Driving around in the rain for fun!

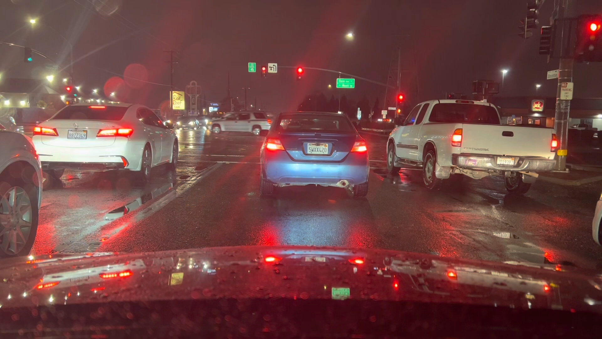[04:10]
There's a Mustang right there that just passed.
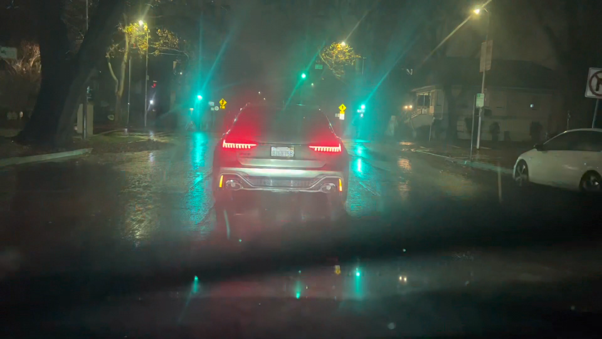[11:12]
I didn't even notice that. I didn't even notice there was an RS6 over here. Yeah, I'm turning this way. I didn't even know there was RS6.